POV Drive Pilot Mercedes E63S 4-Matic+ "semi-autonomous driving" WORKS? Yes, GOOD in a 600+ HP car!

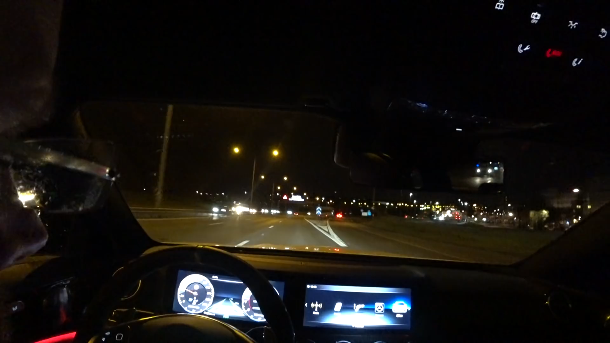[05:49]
I should change the interior light.
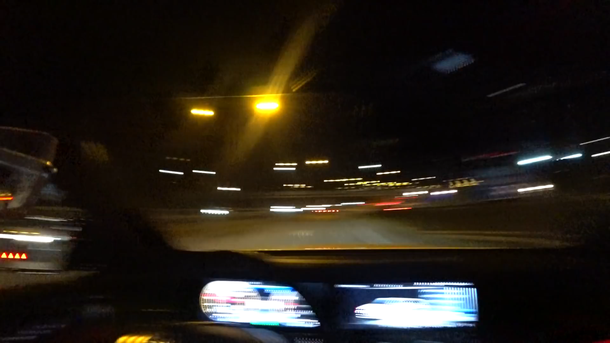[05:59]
Okay. Now it's back on track again.
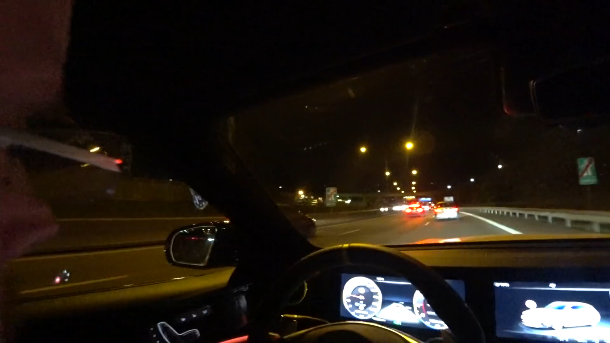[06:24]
Yeah, I have not really learned how to master the settings yet. It's not during lightning settings, because that's the exterior lights, as you can see.
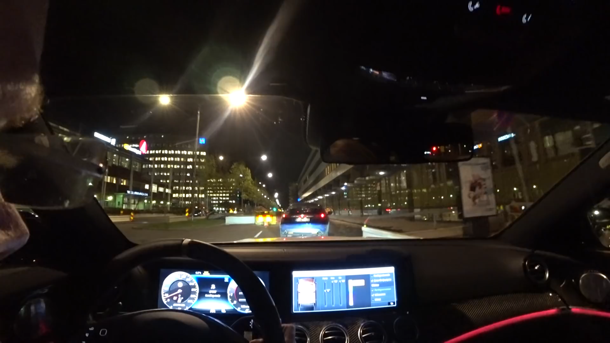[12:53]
Anyway, so I mean, autonomous driving on the E63S 4MATIC Plus is really usable on highways. And I mean, like when you go longer stretches, you want to free your hands for a moment.
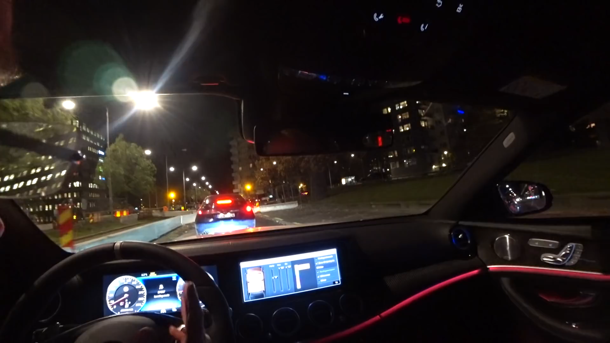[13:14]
And it's really must to have that autonomous driving connected to the automatic cruise control. What's this? Road is blocked. That's bullshit. We need to go around.
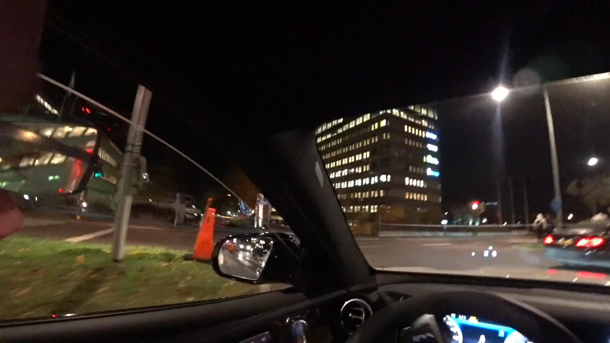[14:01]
They blocked it off here. What's the deal? They closed off the full street. That's crazy. I heard some guy picked up a package and it exploded. Could be there. Who knows? Who knows? Anyway, I mean, the car is really fun. I haven't been close to touch the performance yet.
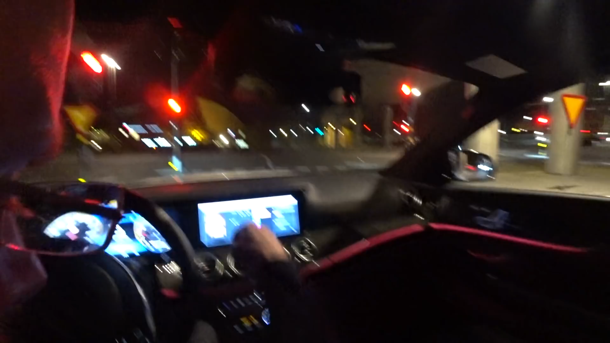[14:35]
So many toys to play with. And I mean, the performance of this thing is crazy. We saw it on the airfield. That was an old cop car, come on. Anyway,
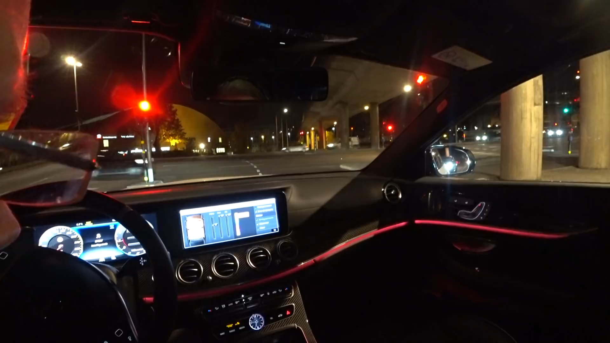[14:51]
so we can change it to blue. I don't know what they mean with more color animations. When will it change to colors? Climate. Well, then, here the response of this thing is crazy.
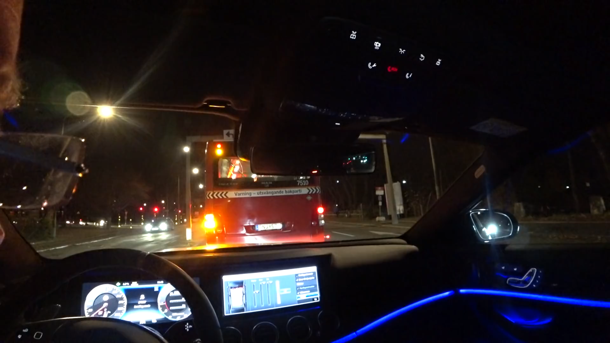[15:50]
Anyway, the road was blocked, but yeah, see the different lighting? Also in the rear, it's really bright this light. Come on, come on, come on, come on, come on. Oh yeah, these cobblestones, it's gonna be like soap.
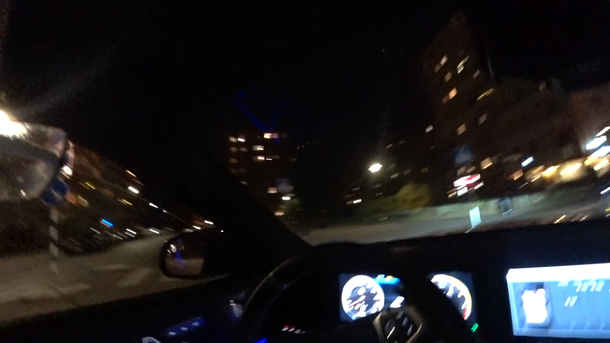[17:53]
That's an old Bentley, see that?
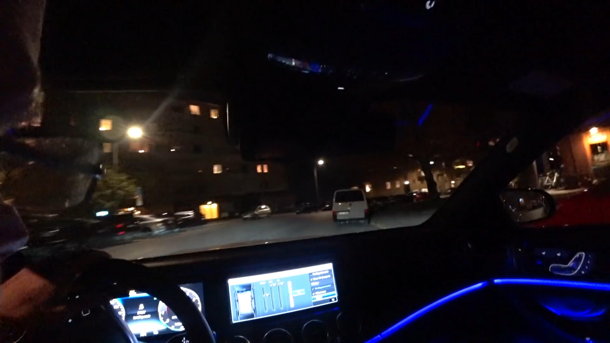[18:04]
I mean, the sound of this car is just to die for.
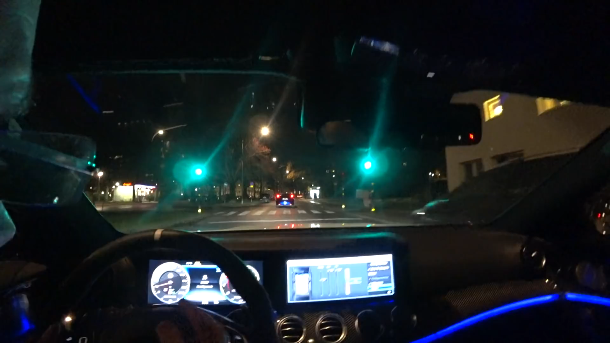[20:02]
And it changed. It's incredible that how smart it is. Passat creeping up behind you.
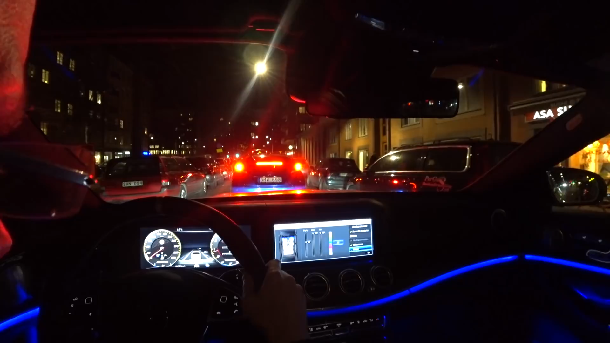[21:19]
Steering wheel should be green, then everything is all right. So let's put it back to race then.
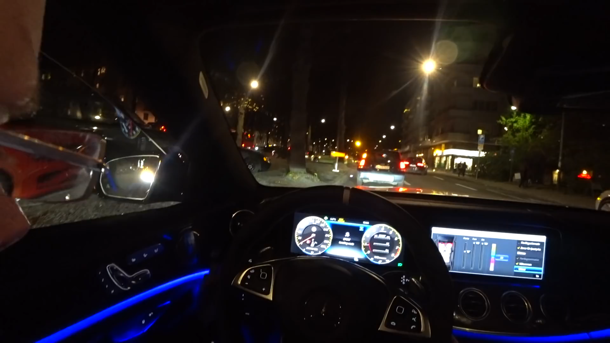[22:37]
The steering system sensed that I had car in front of me. Could be that.
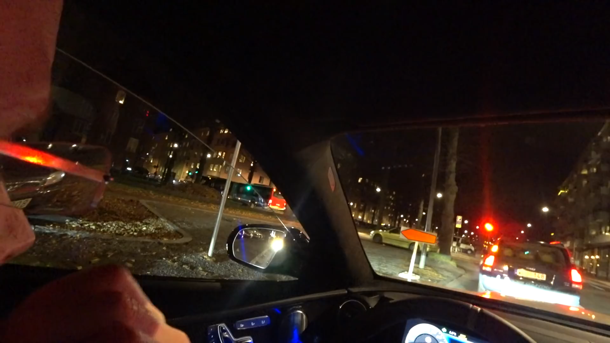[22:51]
Okay, please green now. Green over there. I mean, Stockholm inner city has been a huge cock up because the politicians like to have bicycles instead.